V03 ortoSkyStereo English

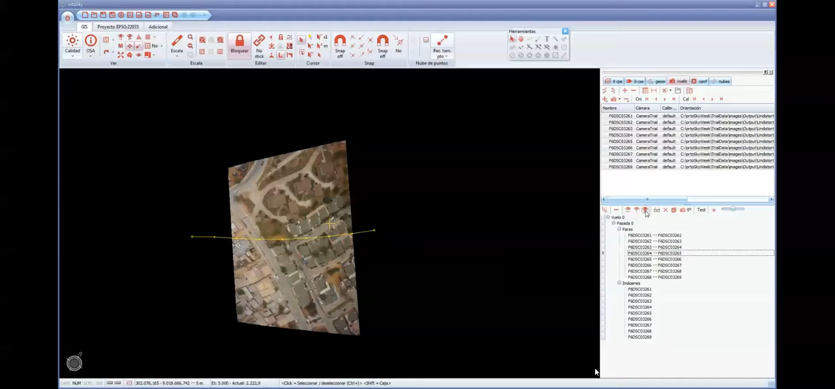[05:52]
the bounds of images, the flight and the number of the images, with the wheel of the mouse we can do
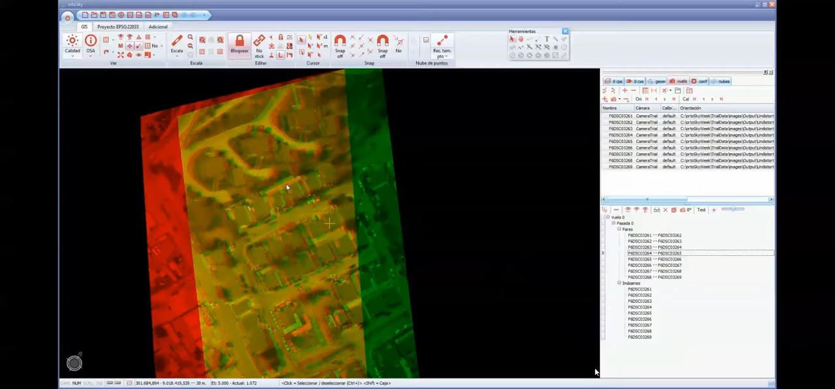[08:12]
because in in this video in stereo only we can see one image of the pair but in aneglyphes we can see two images with this option we can show all information and we we can see the zeta value on course on cursor
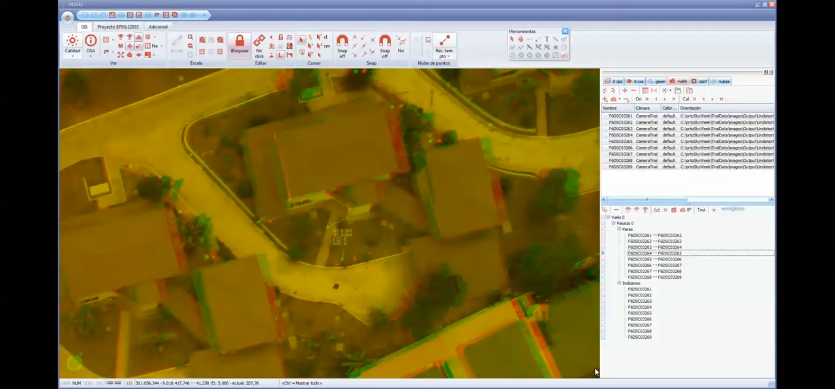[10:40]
touch the ground is the is when we can do the measurements the same for the the light street i put up and go down and when the cursor touch to the sound to the ground for this work is required a little bit of training
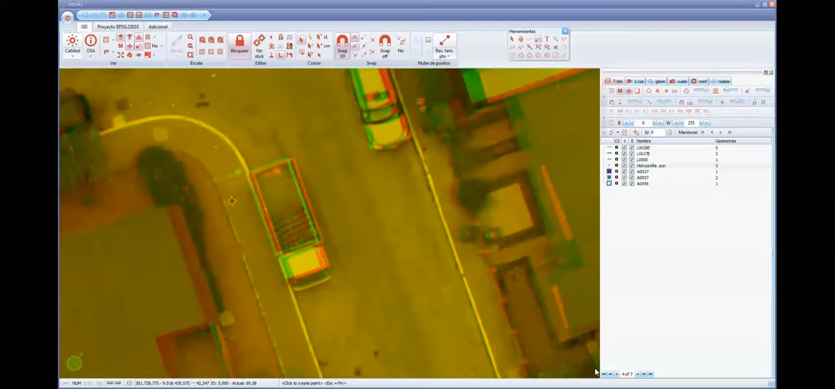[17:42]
we select the layer tool and now put in in the ground the 2d like we we use the same connection that the video to the 2 video we can see the elements captured in 2d with the ortho image and now we can see the 3d elements
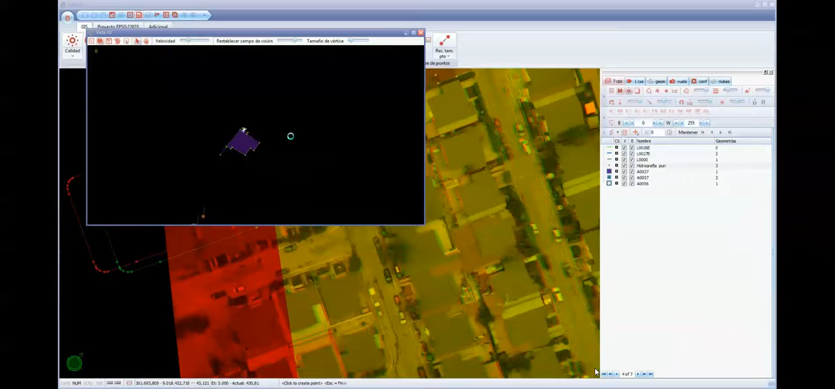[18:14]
with this 3d window we can see how is the
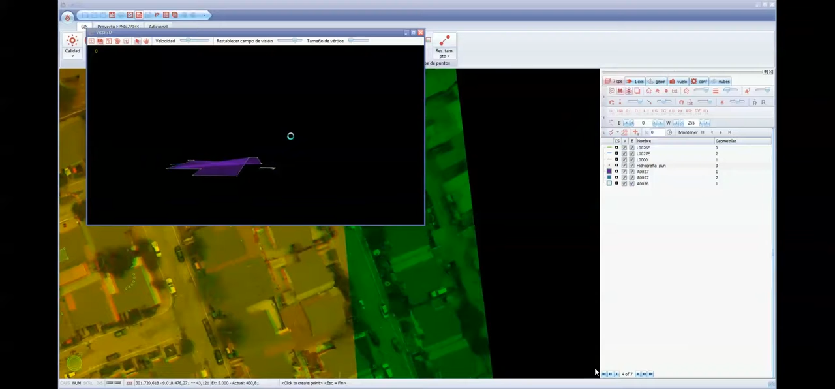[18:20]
elements that we we have captured
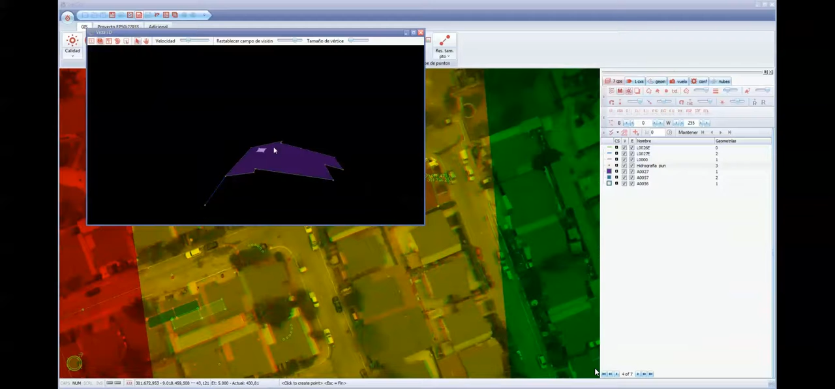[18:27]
we can move with 3d mouse
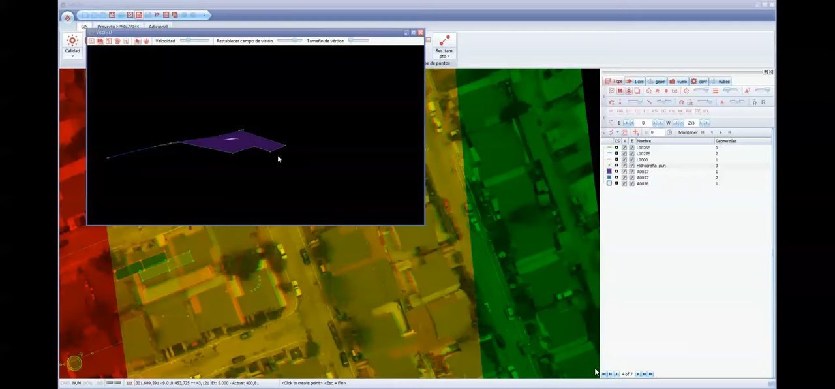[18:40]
if we don't have 3d mouse we can make zoom with central bottom of the of the mouse and we can move pressing the wheel of the mouse